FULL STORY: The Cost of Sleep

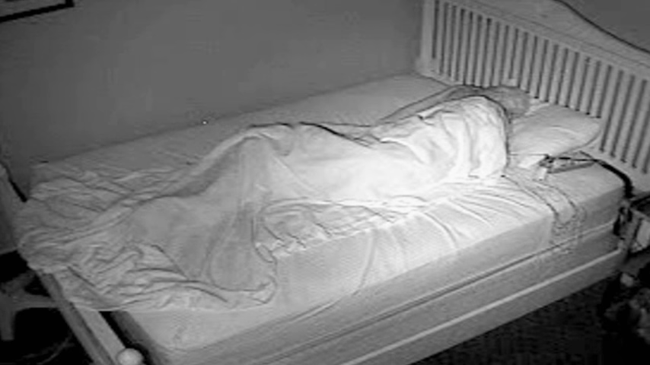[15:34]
Until 5.45, a technician will watch and listen to Claude's every move. And this is what they find. Snoring as expected, but listen to what punctuates it.
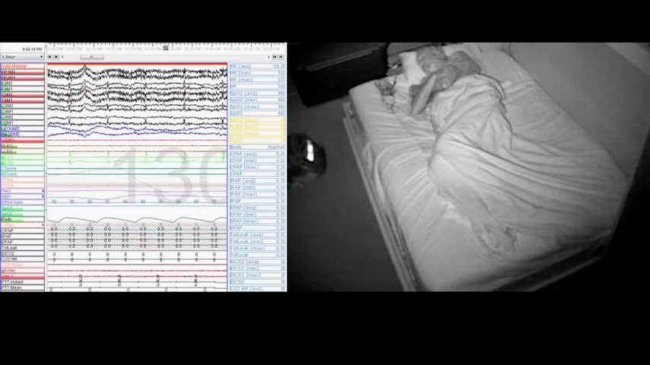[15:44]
Nothing.
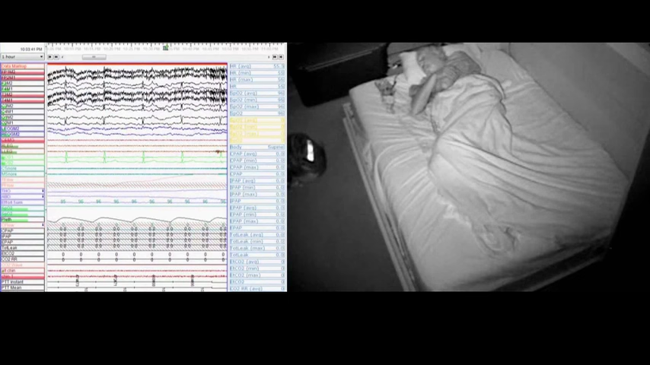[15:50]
This is the sound of Claude as he stops breathing. A tell-tale sign of sleep apnea. When Claude wakes, he has no idea what happened.